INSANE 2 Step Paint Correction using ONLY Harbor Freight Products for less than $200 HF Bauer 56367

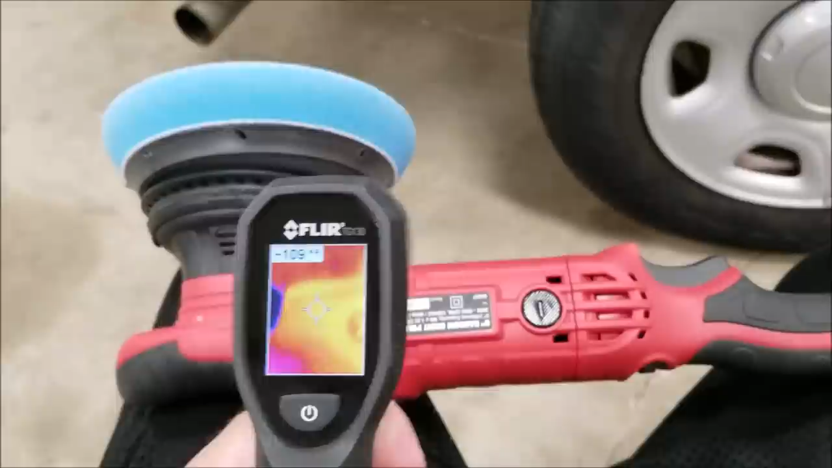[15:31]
So I know it does become an issue on some other polishers, so I brought out my FLIR 130 to show you. After about an hour of polishing, this is the temperatures that you get on the surface. Some areas 120, 130 degrees, so that's 50 degrees Celsius, somewhere in that area.
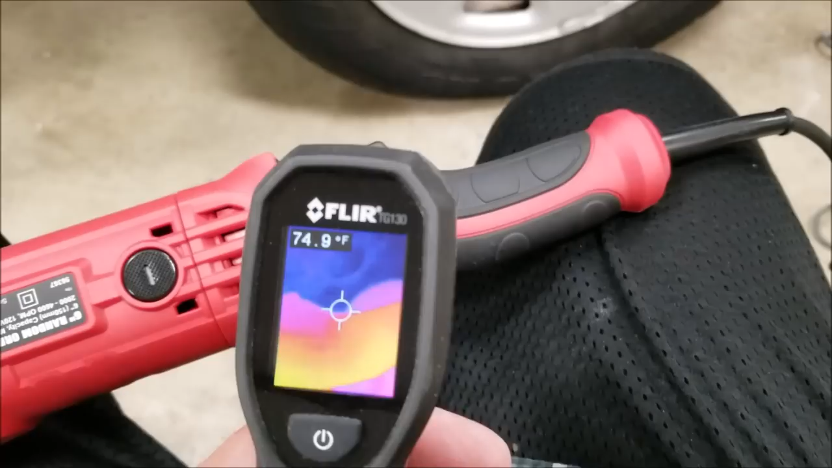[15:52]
On screen: spot 74.9°F
You know, not gonna burn you, but unpleasant.